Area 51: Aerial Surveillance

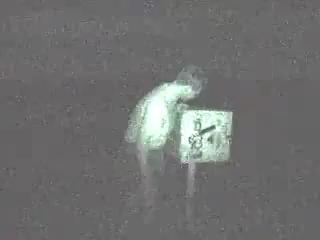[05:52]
So we're just going to add some more graffiti of our own and be on our way.